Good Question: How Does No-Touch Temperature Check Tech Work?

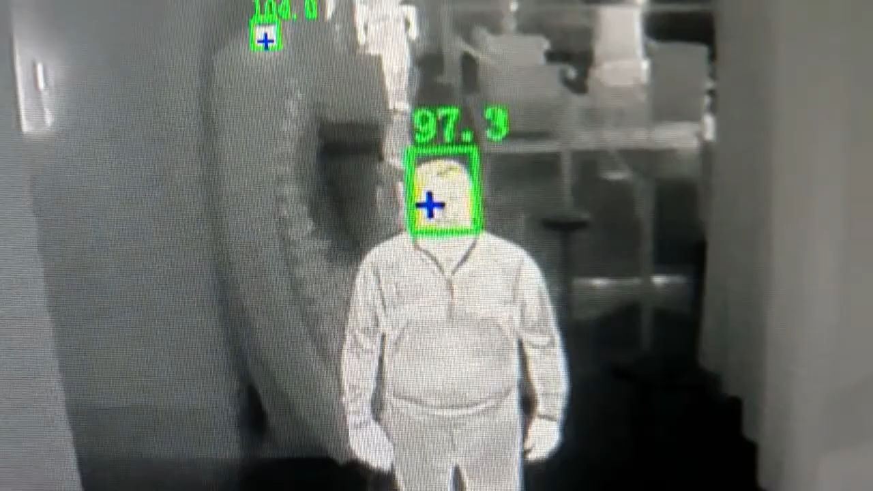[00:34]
These cameras report a half-degree margin of error.
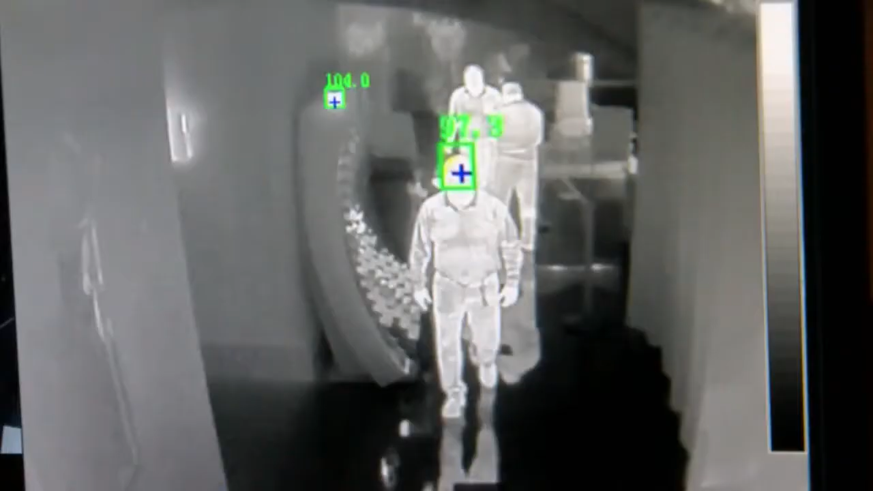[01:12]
99 or 99.5 or 100 is the limit.
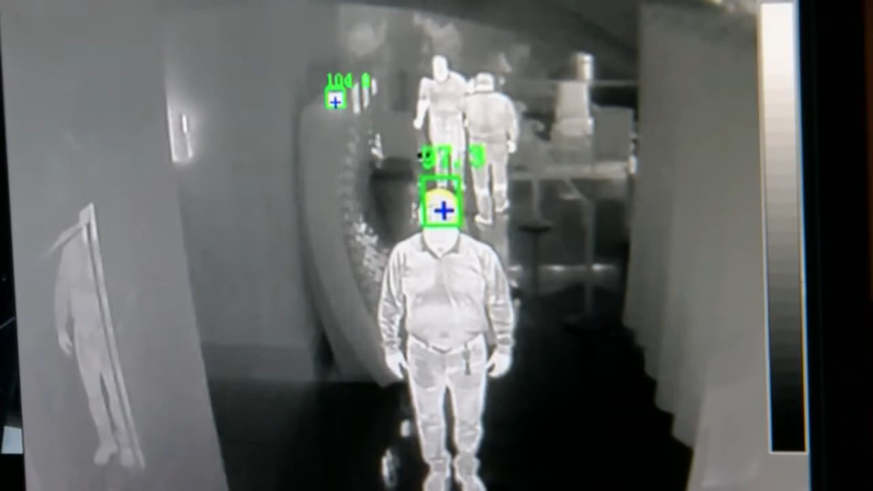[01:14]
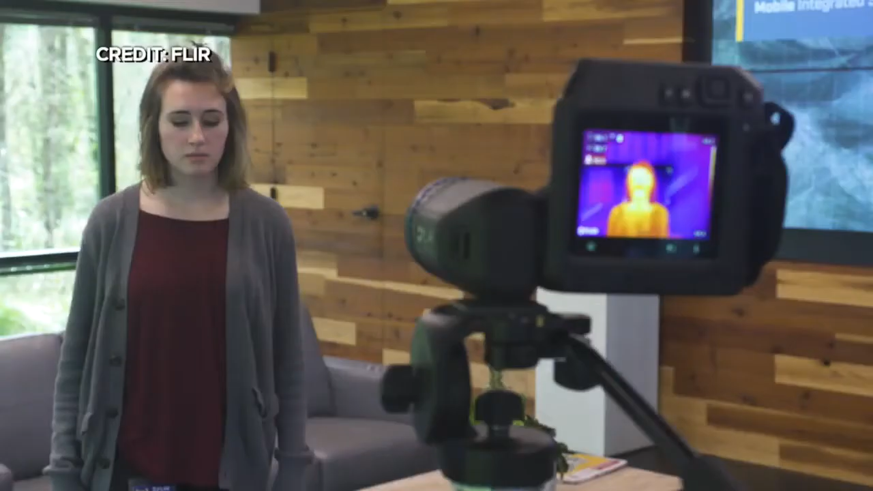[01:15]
Others use them to compare, knowing that temperatures can differ by person,
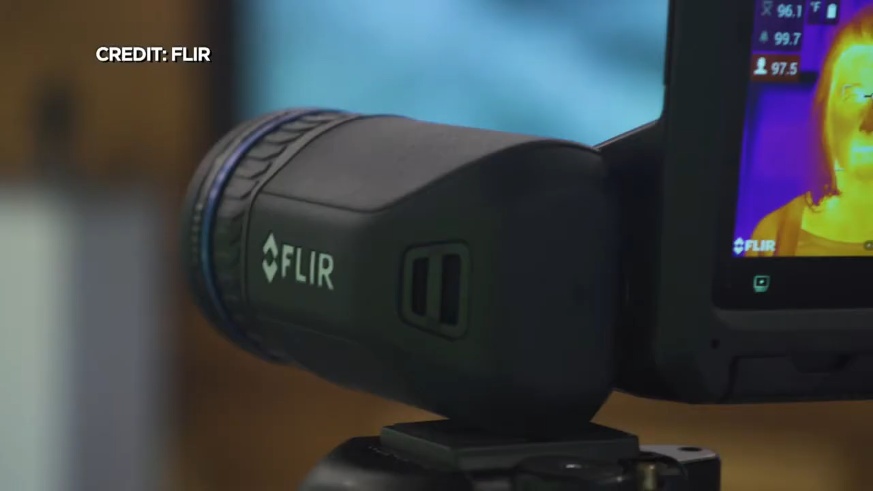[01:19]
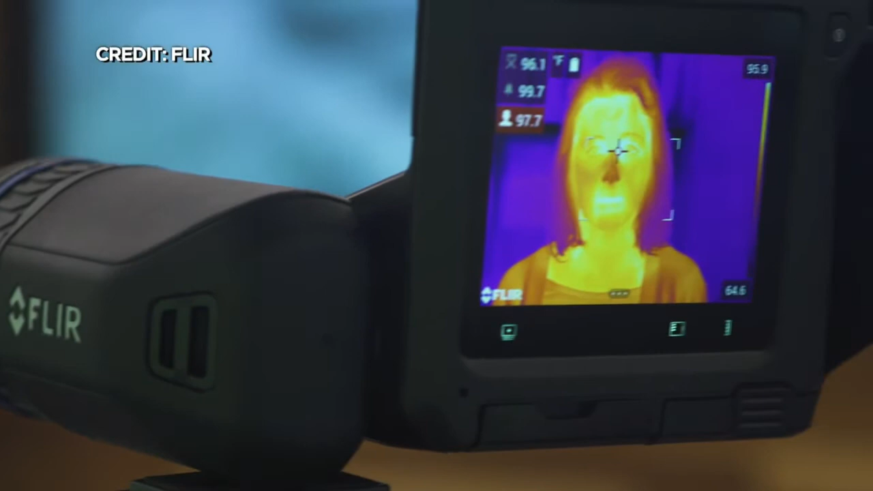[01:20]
On screen: scale top 95.9°F, scale bottom 64.6°F
or if you just came in from outside, or if it's morning versus afternoon.